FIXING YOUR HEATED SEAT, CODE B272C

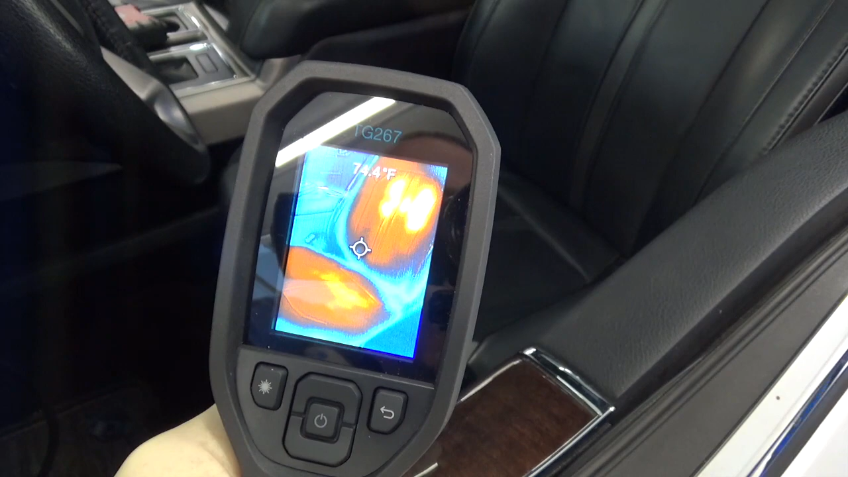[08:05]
You can see the backrest and the seat cushion are working. Looks like the seat cushion isn't getting as warm.
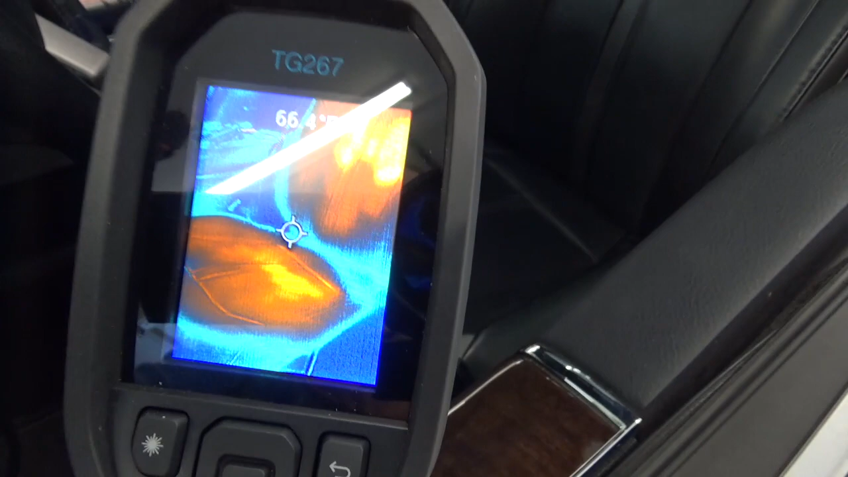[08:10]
This cushion is crushed pretty good.
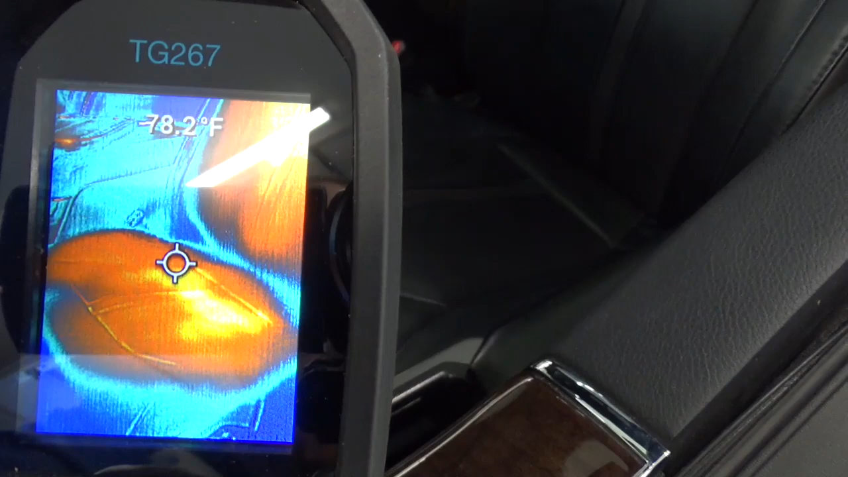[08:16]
It probably takes longer for the air to get up through those pads.